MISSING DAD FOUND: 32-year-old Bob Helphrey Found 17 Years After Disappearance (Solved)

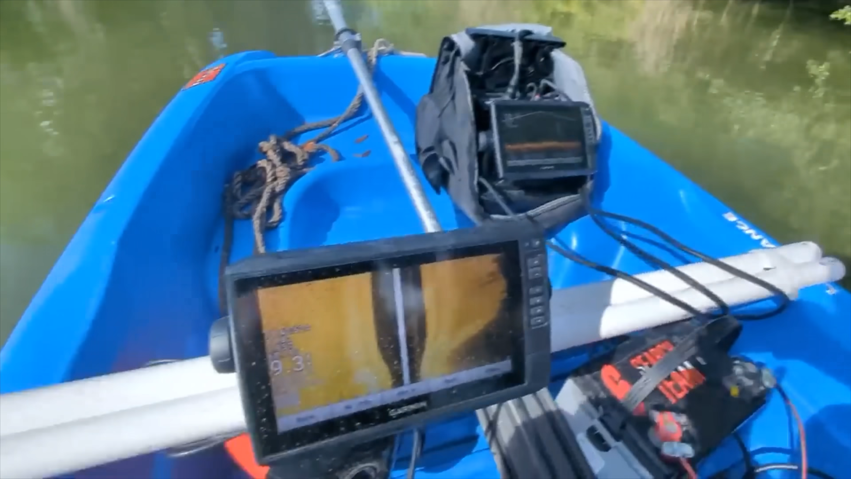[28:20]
A warehouse or something on the back side over here, possibly? Yeah.
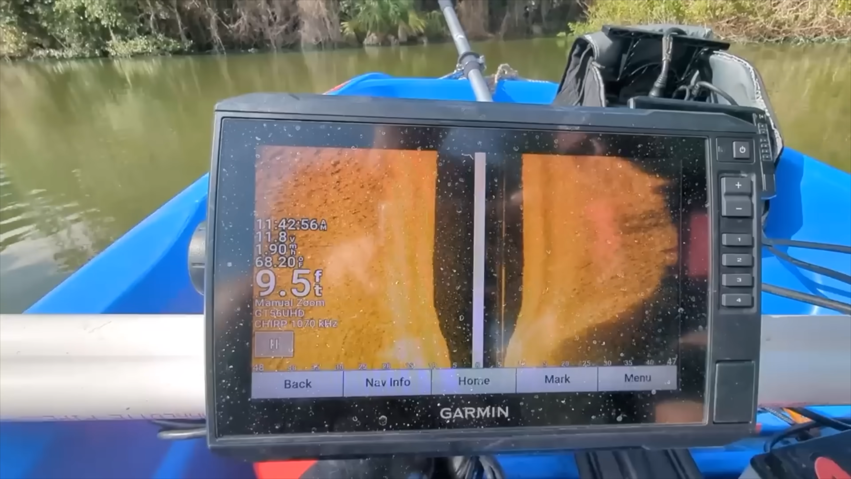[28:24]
On screen: depth 9.5 ft
We haven't seen anything yet. Seen a couple of trees over on live scope, but. It's quiet. All is quiet over here.
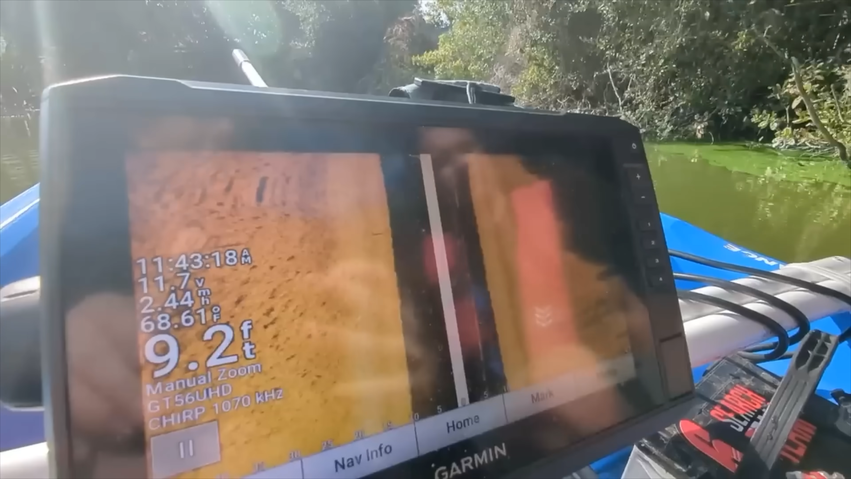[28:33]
On screen: depth 9.2 ft, water 68.61°F
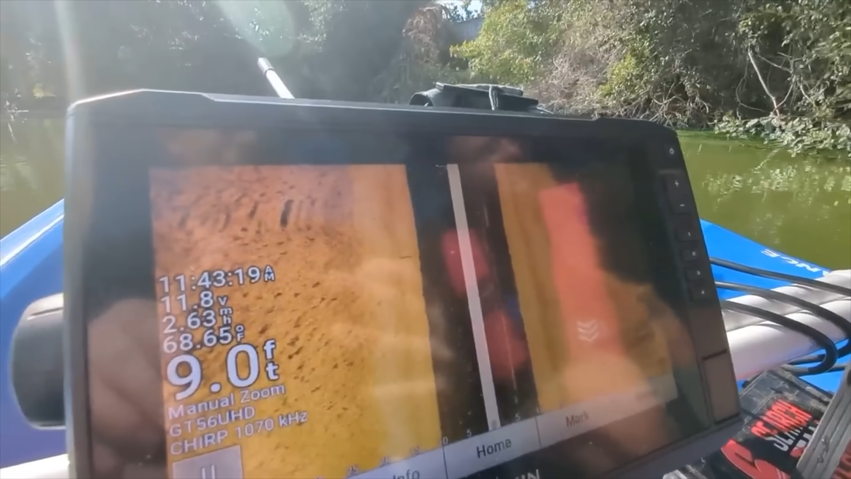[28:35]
On screen: depth 9.0 ft, water 68.65°F
This whole section is clear, no cars, nothing.
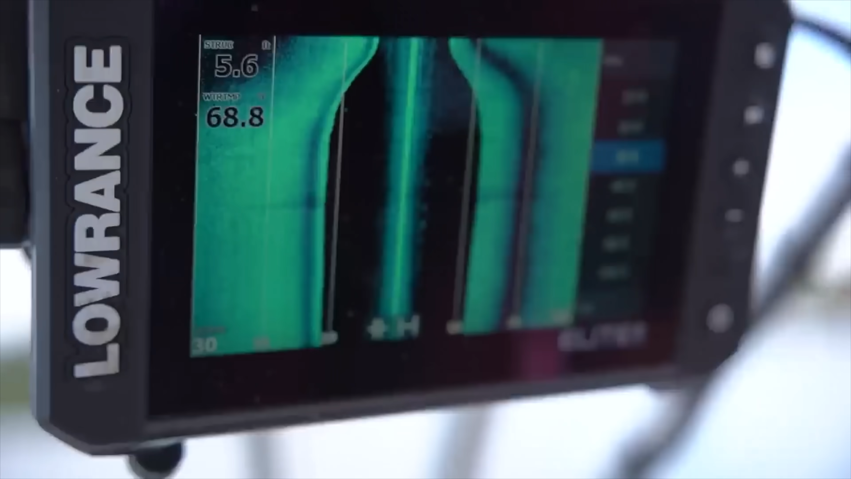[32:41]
Sonar overview for you guys. You can see he's scanning 30 feet to the left and 30 feet to the right.
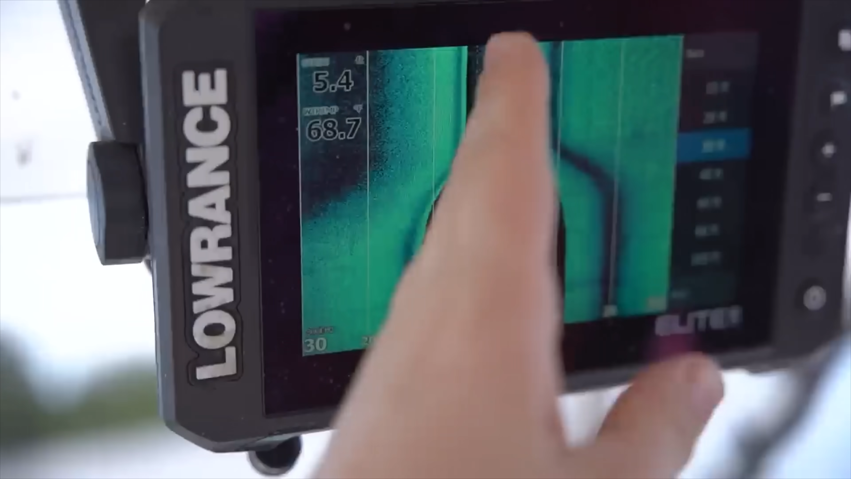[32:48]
As you can see, this is our path, basically the path that the boat is taking. You can see we're 5.2 feet deep now.
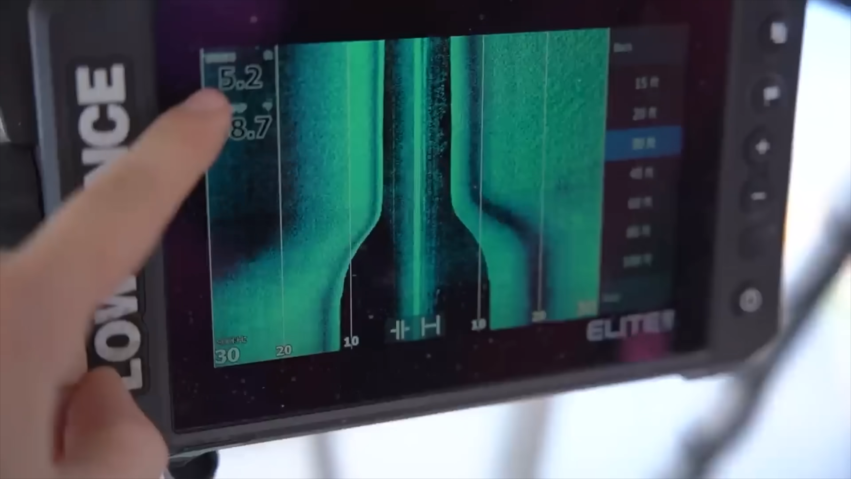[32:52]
Water temperature 68.7 degrees.
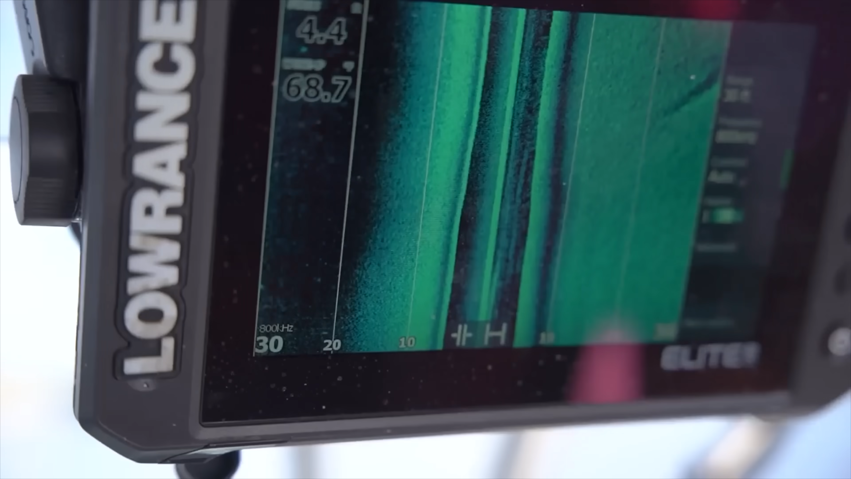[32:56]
And so far, what are you thinking? Nothing so far.